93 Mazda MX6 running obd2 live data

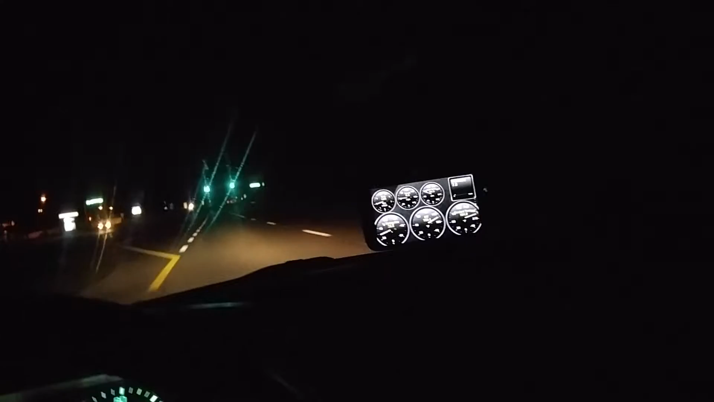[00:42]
it unlocks, you know, the OBD, you know, well, I mean, it unlocks like, you know, everything that you can view on the OBD2 ECU, because everything that the OBD2 ECU reads and monitors, you can read monitor on this app. So, like, for instance, on my main screen here, I have a coolant temp, intake, air temp, ignition timing advance, RPM, my ECU read for speed, my MAF cubic feet per minute, and then my throttle percentage.